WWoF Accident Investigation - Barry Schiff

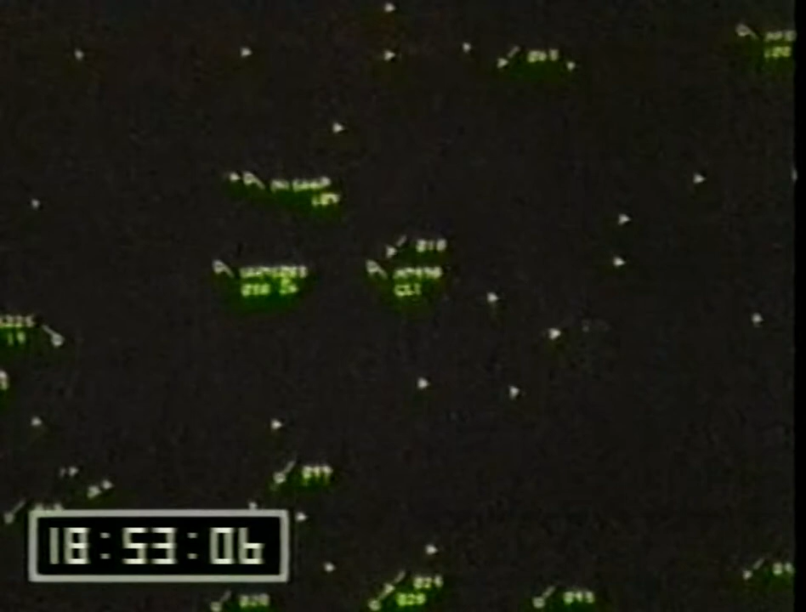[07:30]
This, for example, is a video playback of the radar recording made during the infamous mid-air collision over Cerritos, California. Notice the disappearance of the Aeromexico DC-9. Carmen 66, Romeo, stand by.